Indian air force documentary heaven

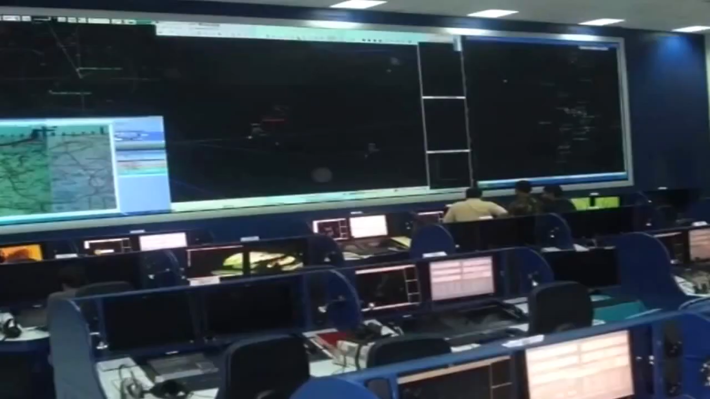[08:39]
The airborne warning and control radar system is integrated along with ground-based radars into a command and control system called the IACCS,